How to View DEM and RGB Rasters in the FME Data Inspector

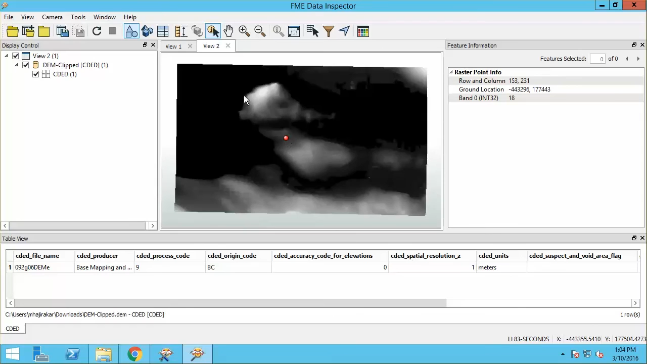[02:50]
Remember, dragging a box shows us details of the entire raster.